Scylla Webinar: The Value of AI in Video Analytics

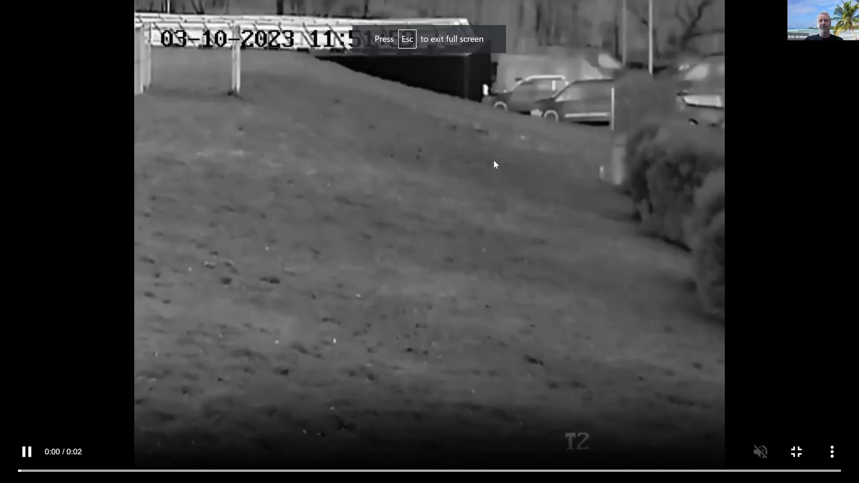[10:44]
So, anything from, you know, seeing thermals in the background, pitch black to, you know, inside an office.